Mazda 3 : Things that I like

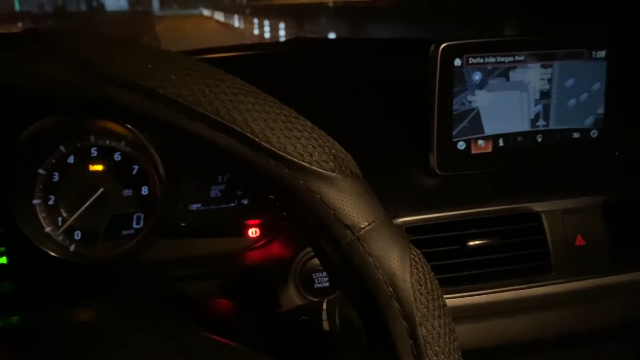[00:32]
talaga Nakita nyo naman yung interior Ang lupit
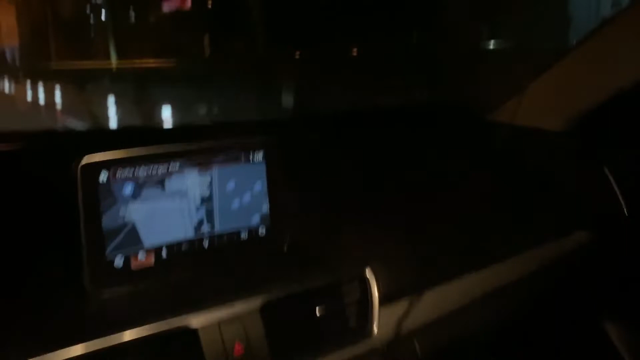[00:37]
May navigation ka At ito yung pinakamalupit dito Na
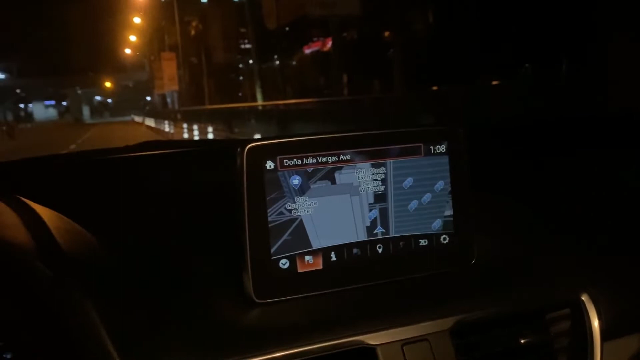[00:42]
nagustuhan ko for night driving Kahit naman umaga pero mas talagang kitang kita siya pag gabi Is yung kanyang heads up display Ayan Diyan nakikita mo kung gaano kabilis ang tinatakbo mo Subokan natin tumakbo Ayan o Diba Ayan Diba
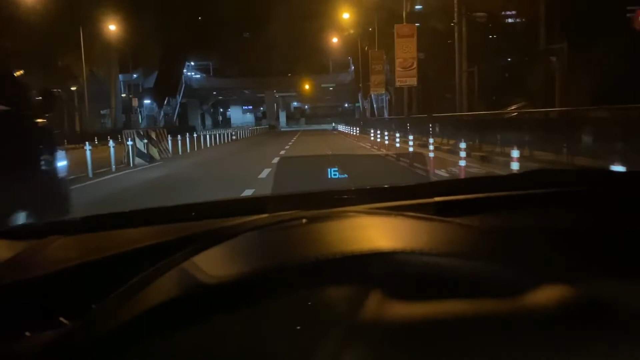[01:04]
Nakikita mo kung gaano kabilis ang tinatakbo mo Hindi mo na kailangan tumingin dito sa baba dito Titingin
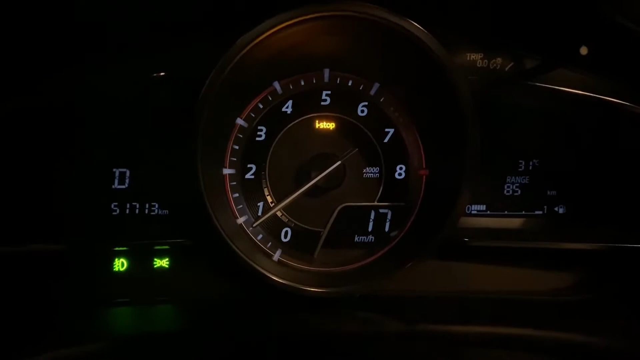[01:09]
ka lang dyan Head up display na yan Meron ka ng
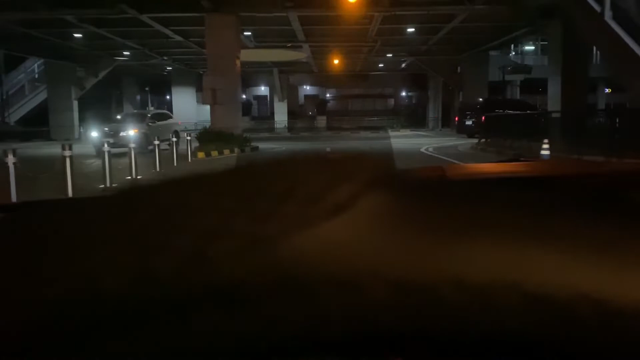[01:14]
Display sa iyong Ano karapan Nakikita mo yung speed mo dyan Diba Parang ano
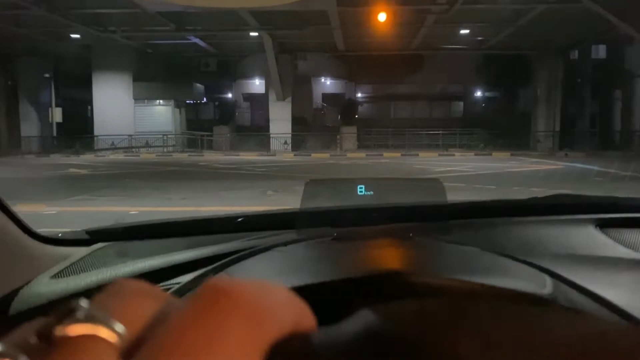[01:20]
Lumpit diba Hindi ka lang May sasak yun Patay na natin yung ilo natin Kapag nagro-road trip ka kasi Gusto mo diba nakikita yung stars Sa case ng Mazda 3 Tignan nyo naman guys
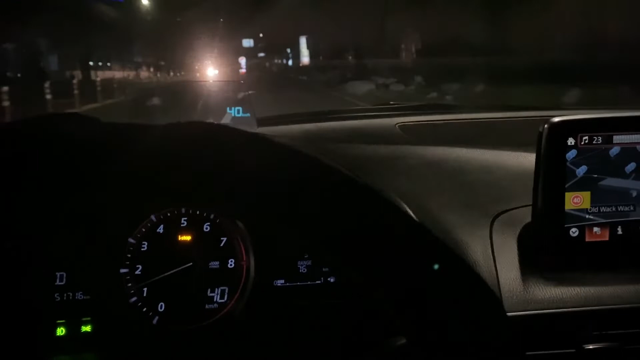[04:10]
Brad Ngayon Ngayon at kailan Ayan Diba Ganto kagwapo yung kotseng mo Pagkatapos Yung sounds mo Is ganyan Diba Ang lupit talaga O
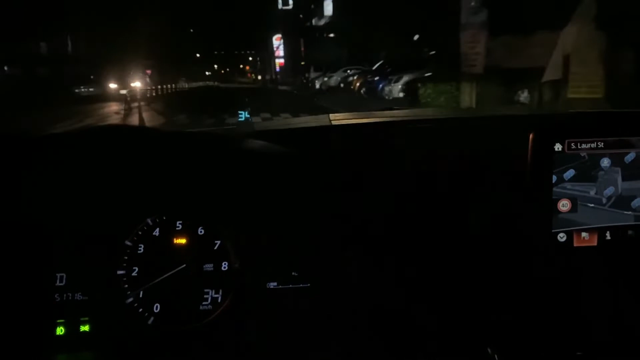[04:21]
Ayan Mga ganyan yung sounds Diba O Diba Ayan Isa pang malupit dito is Paggabi
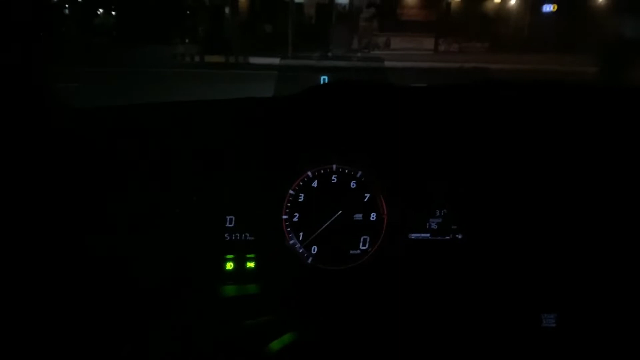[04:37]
Is ito Itong Mirror mo dyan Tignan mo O Aha Diba